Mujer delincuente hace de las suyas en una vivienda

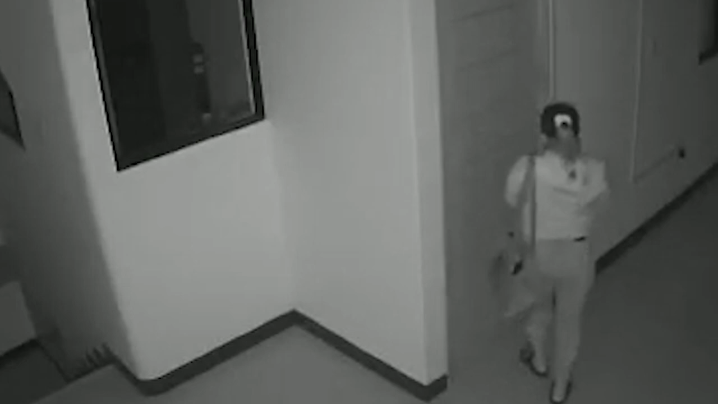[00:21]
Las cámaras de vigilancia de un inmueble en el jirón Mateo Pumacao en Tarapoto registraron a una mujer violentando la chapa de una puerta para ingresar a una habitación. Al no lograr abrir la puerta, tuvo que treparse por la ventana y hacer de las suyas.
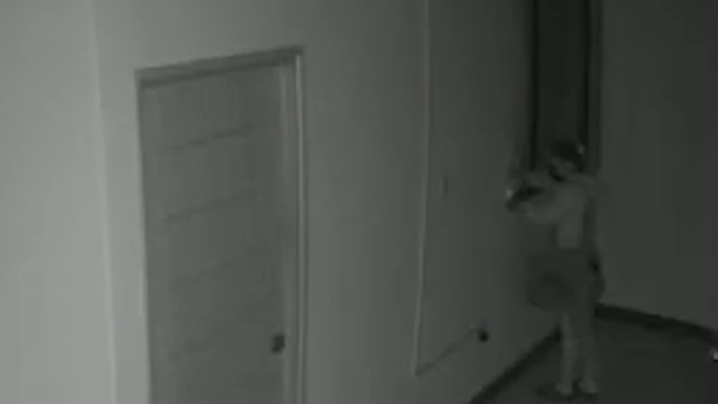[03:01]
Luego de aproximadamente 4 minutos, se retira llevándose objetos de valor.